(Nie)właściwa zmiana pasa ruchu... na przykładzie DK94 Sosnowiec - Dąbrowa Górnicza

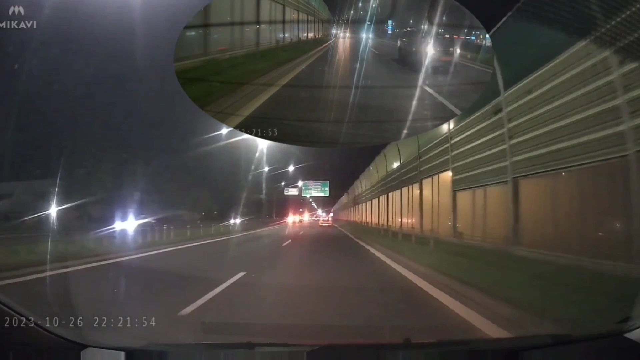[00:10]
Coś się podziało na zjeździe z drogi 94 na 11 listopada Zablokowany pas pas do zjazdu KONIEC KONIEC KONIEC KONIEC